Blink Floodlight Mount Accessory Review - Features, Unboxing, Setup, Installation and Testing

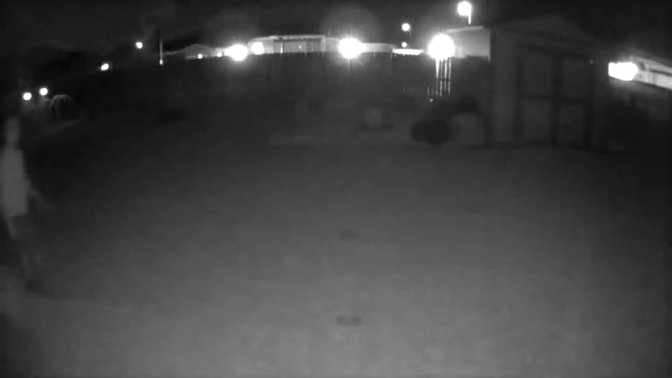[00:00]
do you want to change your Blink Outdoors black and white night vision from this to this with the new Blink Floodlight connected to the Blink Outdoor so that you'll get a full color recording at night?
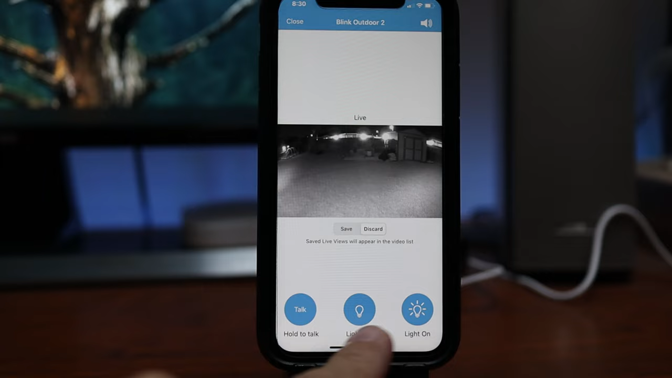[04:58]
And when you turn the lights on, it will automatically change the black and white night vision to full color.
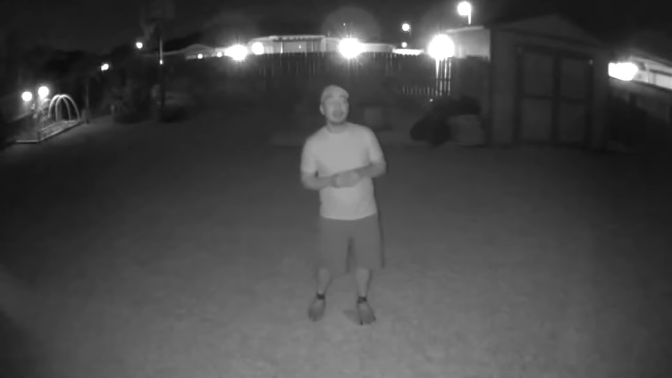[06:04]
and this with its infrared night vision turned on, and it's in medium intensity. So this is what it looks like at 10 feet, 15, 20, 25, 30.
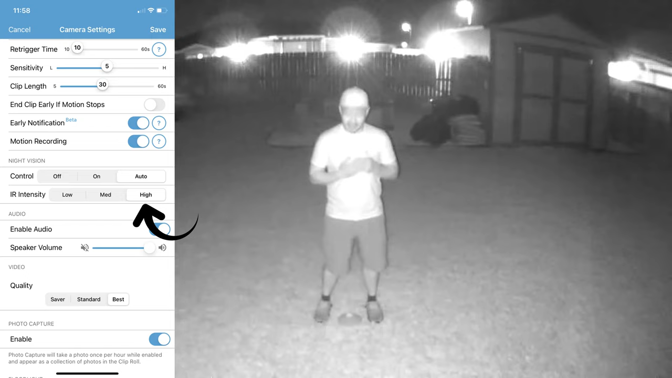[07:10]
And this is what it looks like at 10 feet, 15, 20, 25, 30.